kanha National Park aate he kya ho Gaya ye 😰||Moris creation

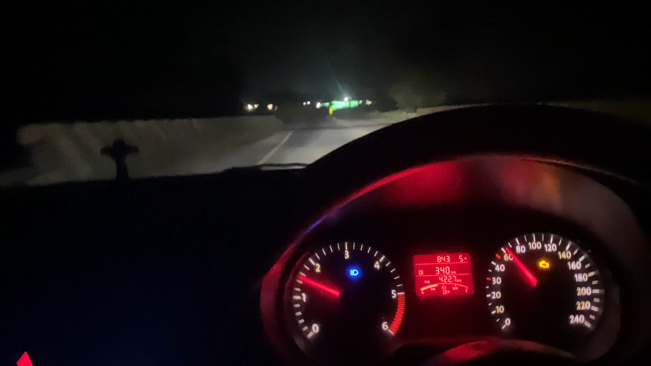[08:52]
अभी फिलाल हम लोग एंटर तो काफी टाइम से कर चुके थे एंपी का पहला टोल आ रहा है अब देखते हैं इसमें कितना टोल कटता है टोल टेक्स अपना और चलिए देखते हैं क्या सीन है कैसा है
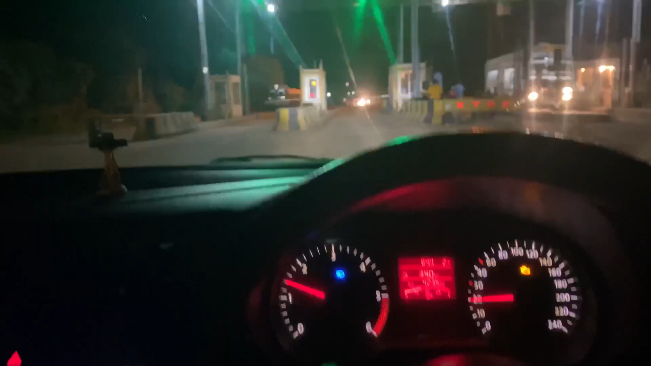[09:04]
कि अब देखते हैं यह एंपी का टोल है कितना
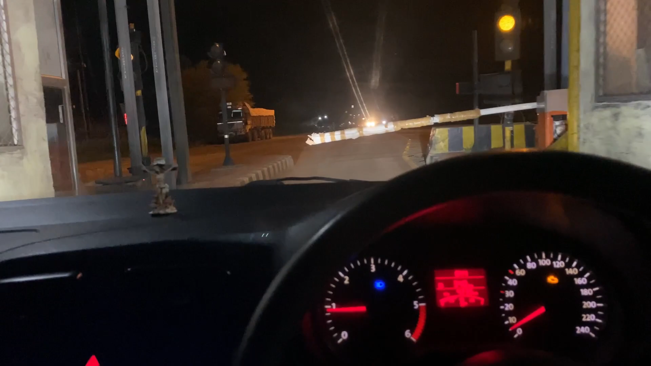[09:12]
पकटते क्या है वाह कि दूरा प्रीट ने लिया
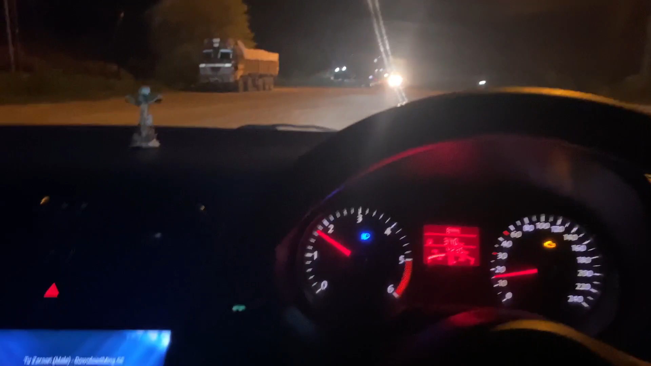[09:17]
अब मैं इसे जाएगा तो मैं आप लोगों को बताता हूं कितना
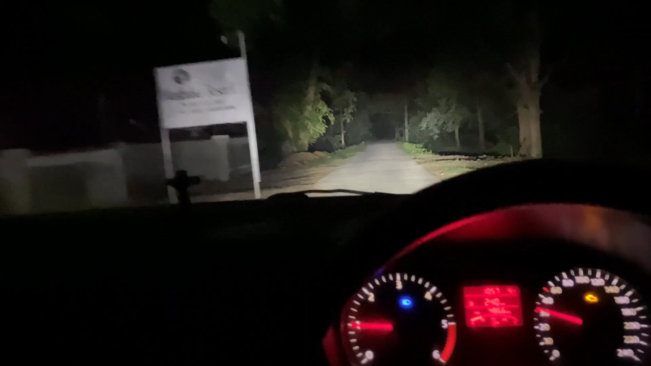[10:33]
वगरा का सबका दिया हुआ है तो अपना भी लग लग लग लग पांच चार पांच किलो मीटर बचा हुआ है लेकि रूट एक नमबर है एडवेंचर मतलब चाहिए ना लाइफ में ते इधर जलू � लाइए सस्पेंस भरा रोड है कि आगे पल भर क्या है कुछ समझ नहीं आता अगर आप फर्स टाइम आ रहे हैं और उसमें अगर
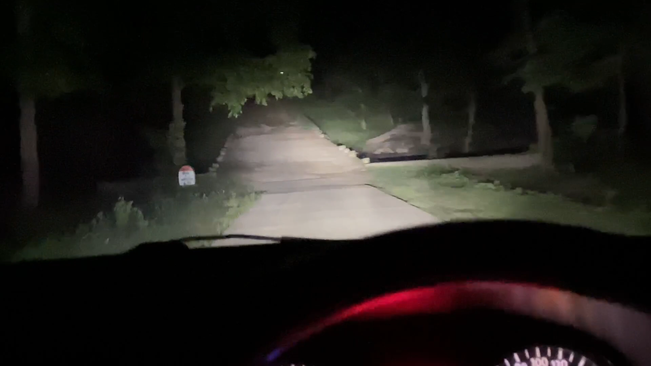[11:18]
चोटा-चोटा पूल आता है तब तो और ल अब देखिये कैसा रोग यह है
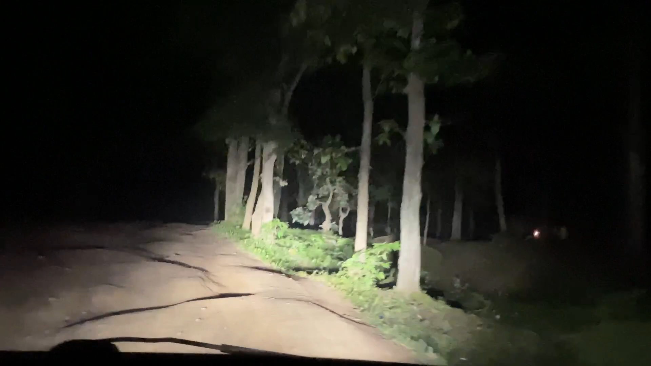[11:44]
अब देखिये का अब लगता है फाइनली अपने डेस्टिनेशन में पहुंची है